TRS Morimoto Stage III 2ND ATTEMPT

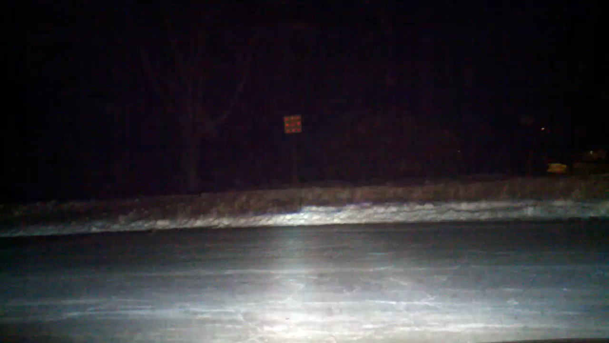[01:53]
I was honestly at a dead end with what to do after what I saw with the results. Now, with what's going on, you know, new headlights, redoing the aiming, I mean, these are just incredible. I would put them next to maybe some Nissan Murano headlights. Those have great output.